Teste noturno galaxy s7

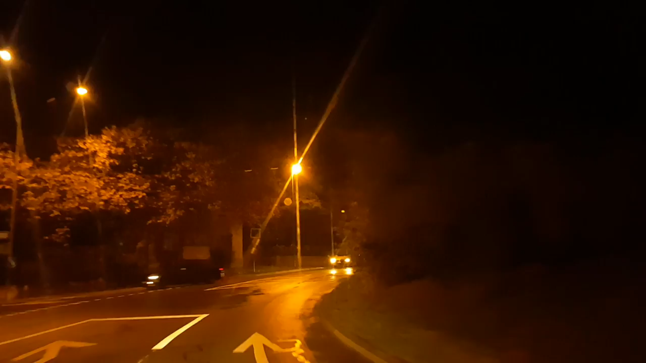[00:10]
Tá frio, estamos aqui em Lausanne, na Suíça.
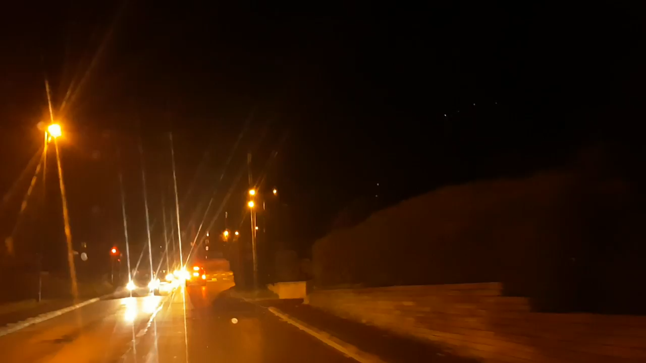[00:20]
Estamos no outono, temperatura de 13 graus, começando a esfriar. Agora em novembro já começa logo a entrar o inverno aí. Fazendo um teste aí com o Samsung Galaxy Samsung Galaxy S7 no modo
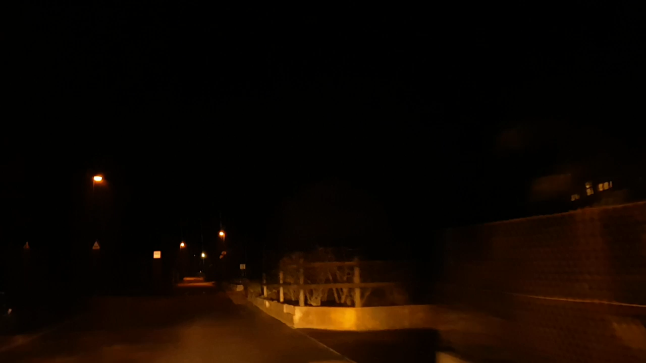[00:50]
manual, para noturno aí. A configuração manual, para ver se ele fica uma melhora a imagem aí, vamos ver se vai ficar chique, bacanizada. Se não vai ficar desfocado, ele capta mais a luz.
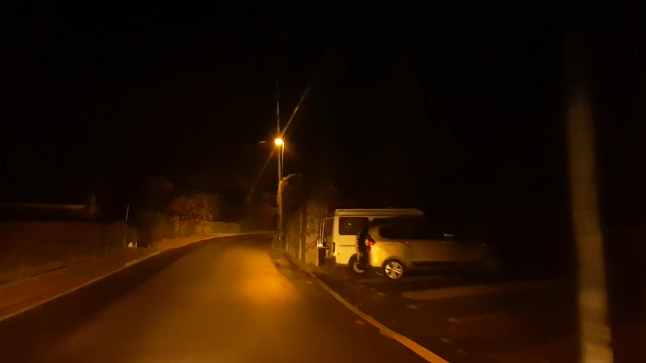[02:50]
ele tá sempre atualizando o software. Esse dia ele tava dando umas tremidas nas imagens que eu andei gravando umas imagens aí, não sei o que aconteceu, ele tava dando uns, tava com bug na imagem, mas acho que agora ele atualizou o software,
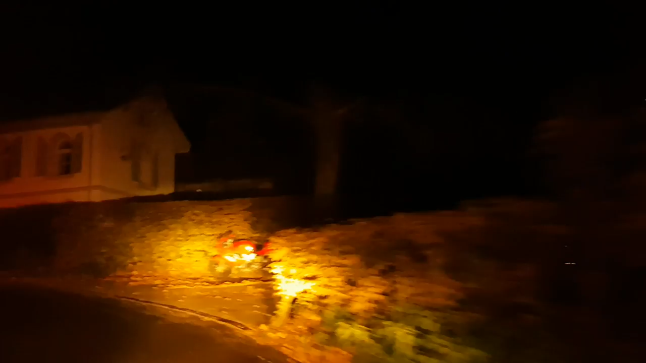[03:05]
ele corrigiu esse defeito.
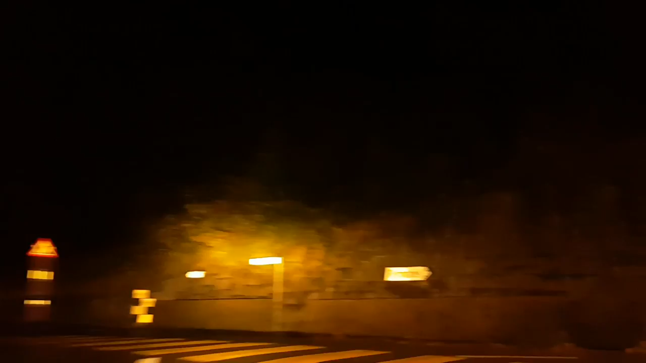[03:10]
Pode ver que tá praticamente ausência de luz, e ele tá bem nítido. Passa aqui a linha do trem.